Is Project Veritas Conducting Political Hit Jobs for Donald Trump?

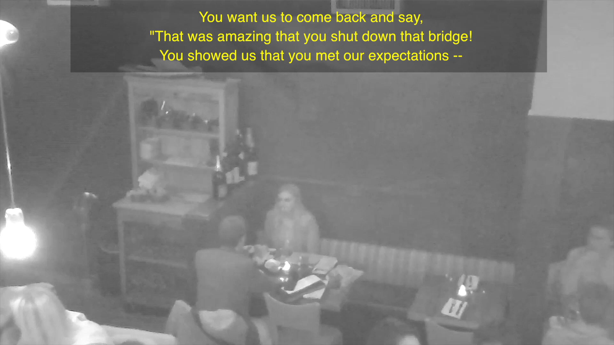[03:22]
And we gave you $500,000 to do that, and that's exactly what we want.
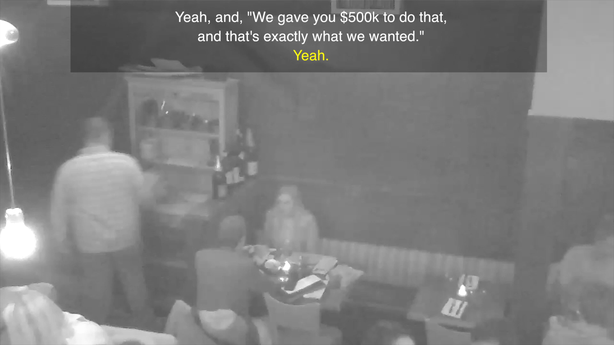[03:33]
Moss, going by Allison Brandt, claimed to work for a progressive donor named Mr.